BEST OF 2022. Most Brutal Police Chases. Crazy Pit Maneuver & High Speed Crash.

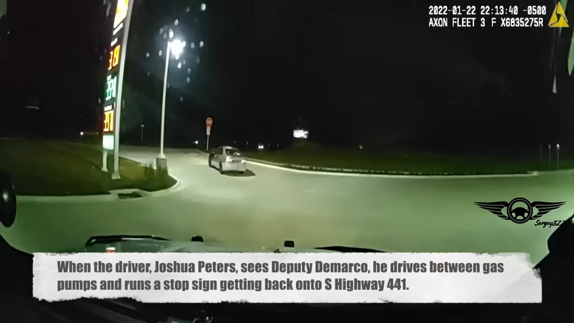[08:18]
Summerfield when he observed a Honda sedan without a license plate attached. The car was pulling into the Circle K parking lot as Deputy DeMarco was leaving, so he pulled behind the Honda.
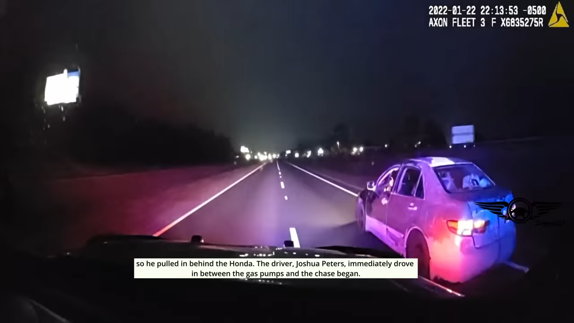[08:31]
The driver, Joshua Peters, immediately drove in between the gas pumps and the chase began.